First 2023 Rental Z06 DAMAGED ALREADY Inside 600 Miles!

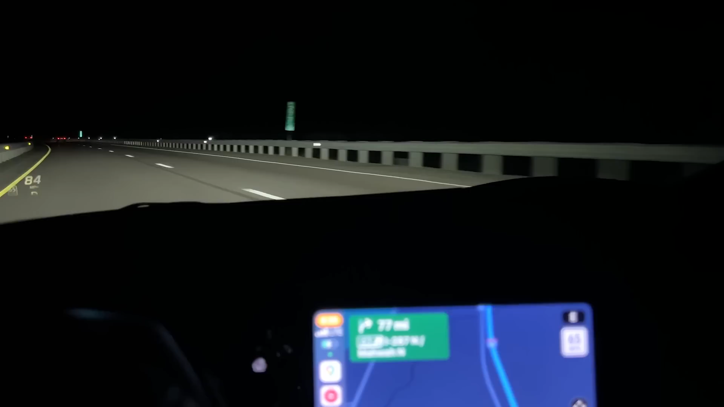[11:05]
Mile marker 277.6. It was probably 0.4 miles.
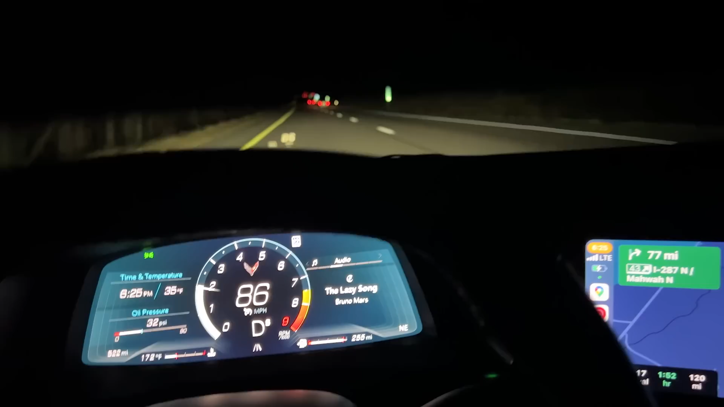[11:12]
278, right lane, center of the freaking road, giant pothole. I just bent the front right rim. I can feel it. Got a vibration in this thing. That's annoying.
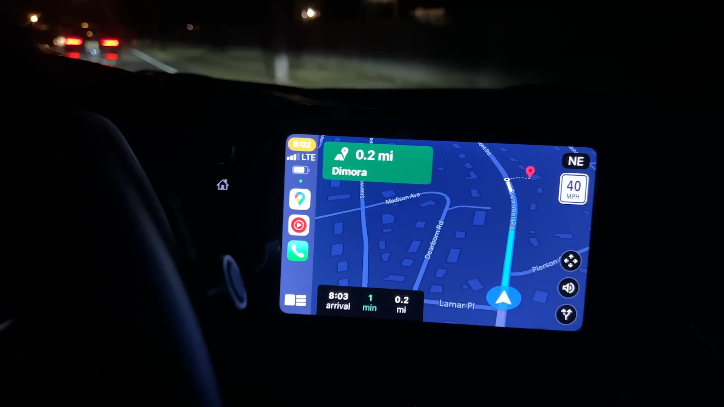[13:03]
to the minute 8 hours ago to me pulling up to Demora to have dinner.
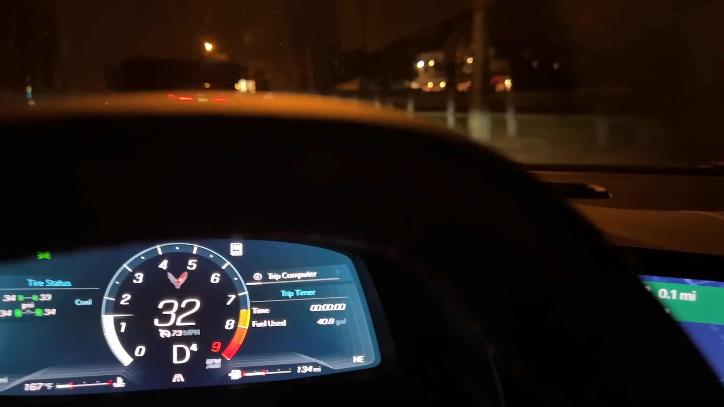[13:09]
Like, I, even if I live down the road from here, and I usually get here later than if I called 8 o'clock.